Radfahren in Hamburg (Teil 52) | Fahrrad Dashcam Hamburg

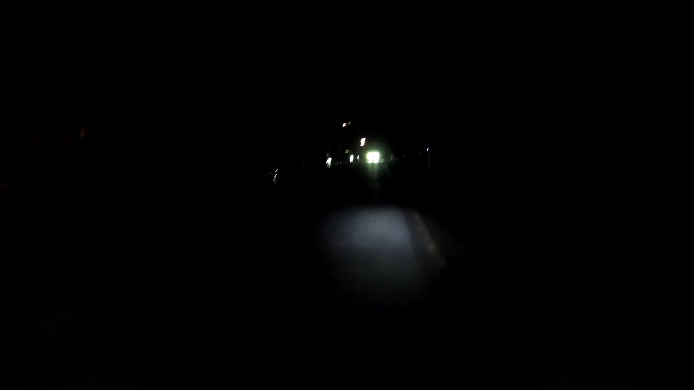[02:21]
Und diese Szene täuscht ein bisschen. Ja gut, er war natürlich viel zu schnell in dieser drei Situationen unterwegs, aber man darf nicht vergessen,